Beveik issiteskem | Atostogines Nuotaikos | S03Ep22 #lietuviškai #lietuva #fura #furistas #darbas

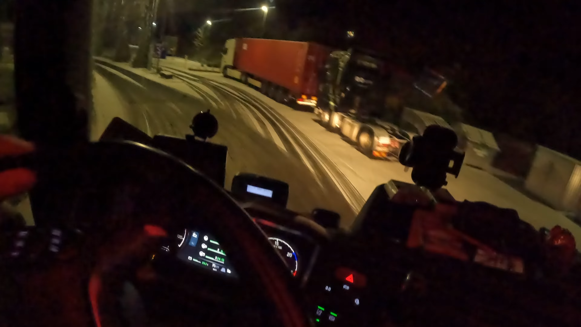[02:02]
Na, ne? Stovė ta, ne? Aš manau, kad paprasčiausiai mokėti nenorėjo ir stojo prie vartų, nes mokėti nereikia.
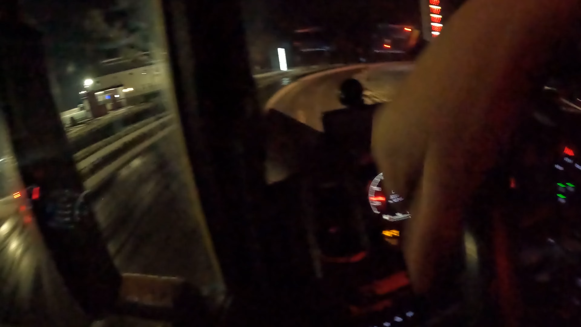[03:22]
Tiesiog dešiniai pasivais. Praleidu, nu kokia šaunuolė.
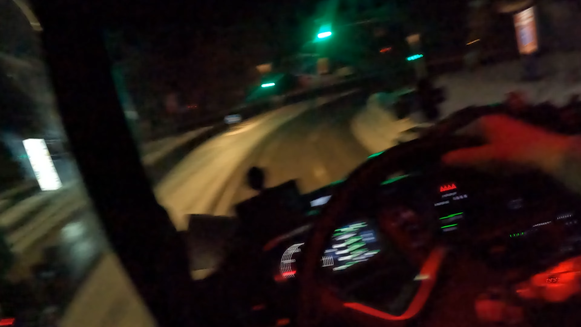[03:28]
Dar ir žalia, kara čia mum. Nu čia kažkas nerealau.
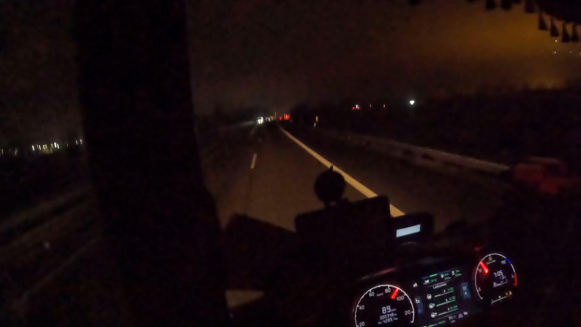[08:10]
Nesimatė ženklo. Olandija 1 kilometras. Tai vat. Parkingėlis.
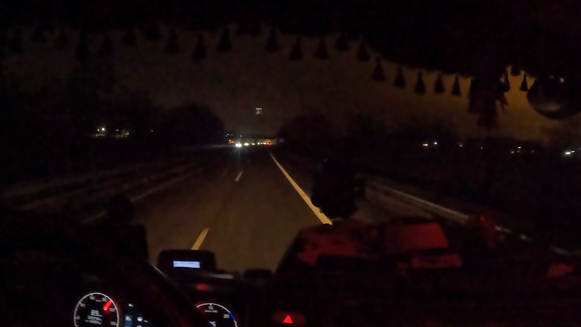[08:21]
Aš įsivedžiau šalies pradžią biškį anksčiau. Tai dabar skorosiu. Tiesiog tiesiai pro sieną ir viskas. Nu, blembu matas. O, nesimato, žiūrėk. Mano stiklo matas ekranėlis antras. Čia parkingėlis. Čia labai dažnai sustodavo va čia kelkraštį. Kai tik įvėlė tą įstatymą čia šiais metais